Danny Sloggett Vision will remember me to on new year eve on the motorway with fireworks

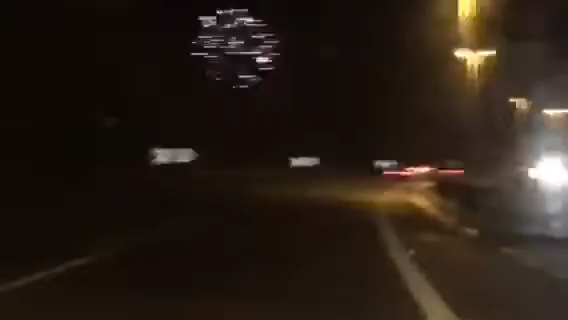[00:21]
that is fireworks on the motorway and as we head off to London